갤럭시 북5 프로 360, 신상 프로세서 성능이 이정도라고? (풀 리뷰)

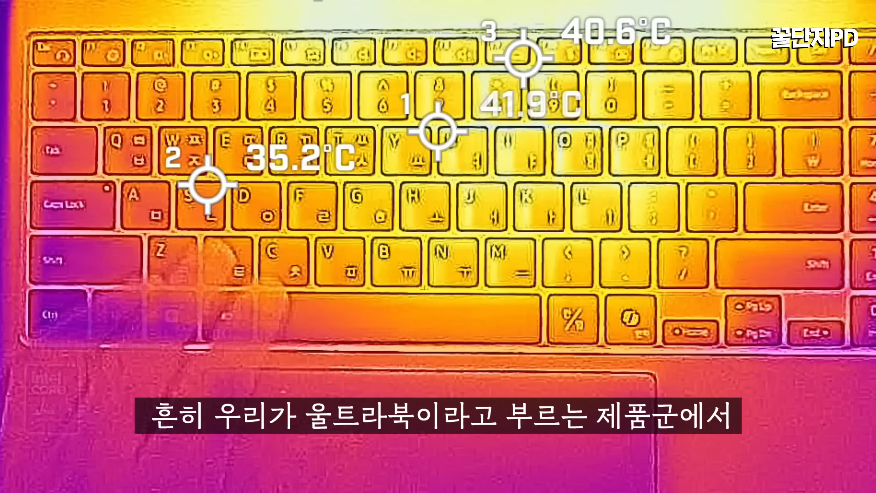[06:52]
영상 속에서 키보드 위 온도가 최고 42도대를 기록합니다. 흔히 우리가 울트라부이라고 부르는 제품군에서 평범한 수준으로 훌륭하지는 않지만 나쁘지도 않습니다.
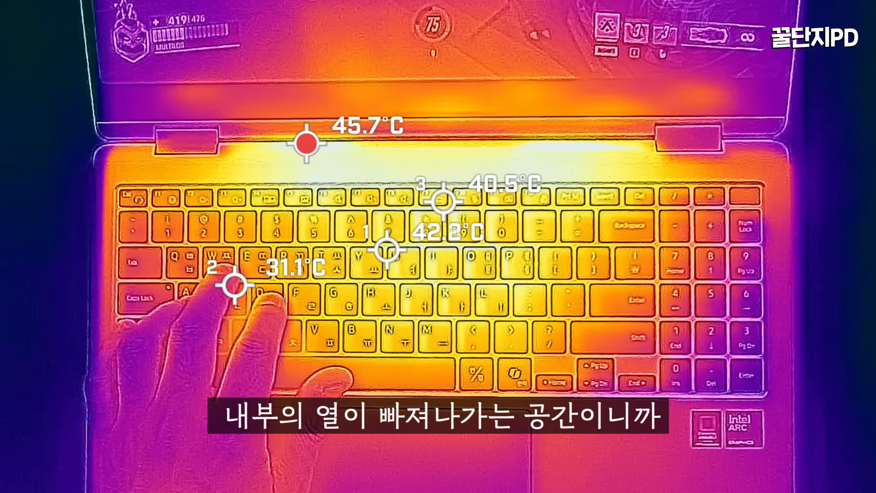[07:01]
On screen: max 45.7°C
45도대가 나오는 부분은 방열구가 있는 곳으로 내부 열이 빠져나가는 공간이니까 쿨링팬이 제대로 일을 한다면 온도가 올라가는 게 당연합니다.